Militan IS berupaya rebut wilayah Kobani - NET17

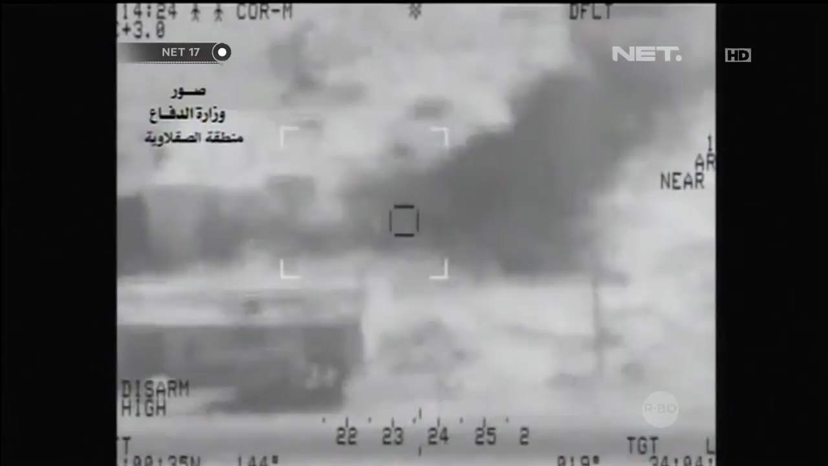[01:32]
Tentara Irak telah merilis sejumlah rekaman video yang menunjukkan serangan terhadap pasukan militan IS di daerah Sijir dan Saklawia, sekitar 60 km dari pusat kota Bagdad.
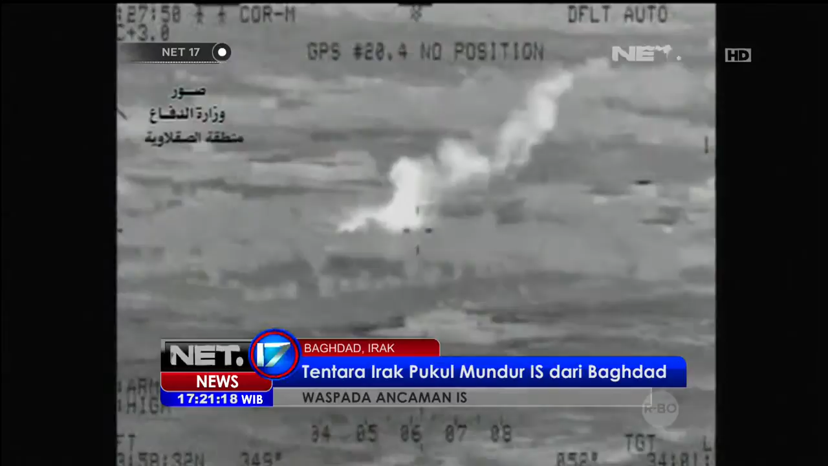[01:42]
Gemburan bertubi-tubi berhasil memukul mundur pasukan IS, meski korban juga berjatuhan dari pihak tentara Irak. Di perbatasan Turki, sekitar 140 ribu warga di area Kobani Suria mengungsi dari kota mereka.